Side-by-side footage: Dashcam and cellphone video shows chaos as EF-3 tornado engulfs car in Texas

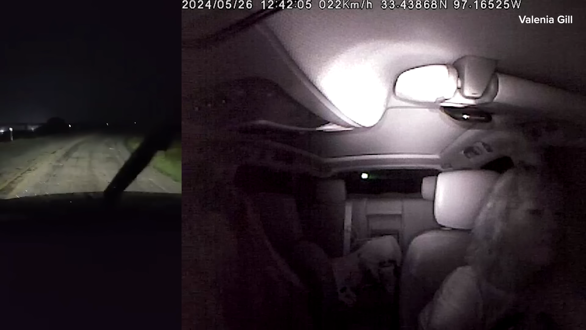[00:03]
flying everywhere. Look at it. My ears are popping. My ears are popping too. Pressure. What do I do? Look at the signs shaking. Oh my God.
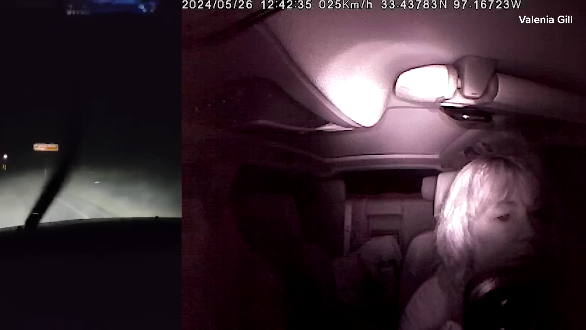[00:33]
We're right in the middle of the tornado, Brenda. What do I do? The car is shaking.